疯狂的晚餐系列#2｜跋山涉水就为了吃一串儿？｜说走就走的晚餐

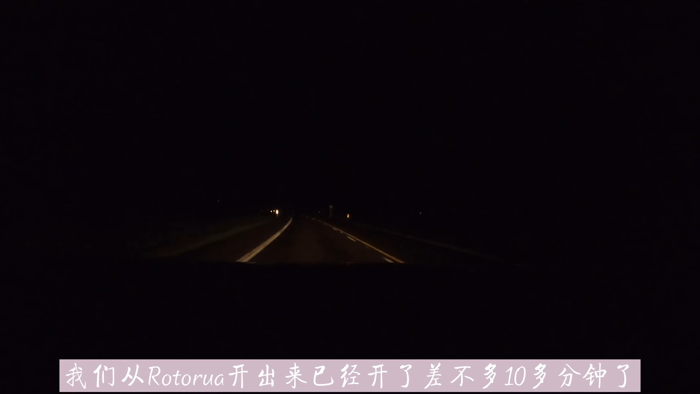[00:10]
十多分钟了今天准备去哈马屯吃烤肉这前面都是大屋在山上行物贴一定要格外小心格外注意这个你把这个远光灯一开就看下全是一过程进光灯其实感觉不到是吧我们现在已经到汉密尔顿市区了比岛房快了一点点
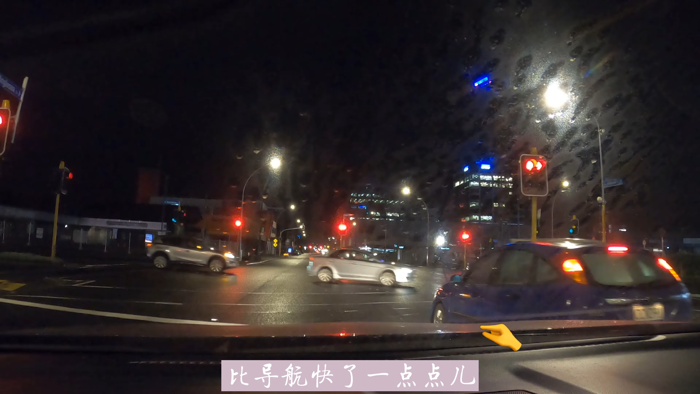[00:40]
这大屋山就感觉别人又出来好很多
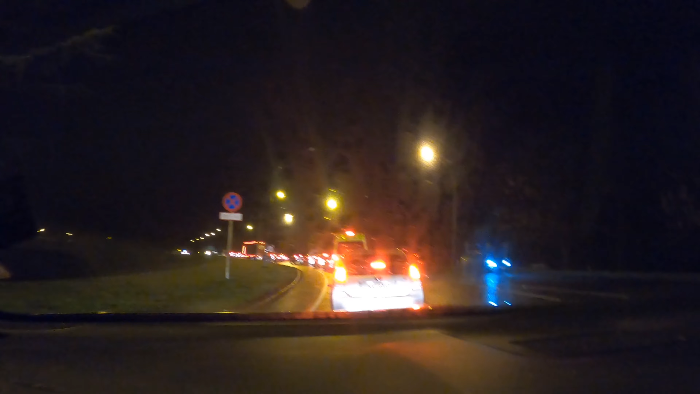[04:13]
前面在修主然后现在还没有多窄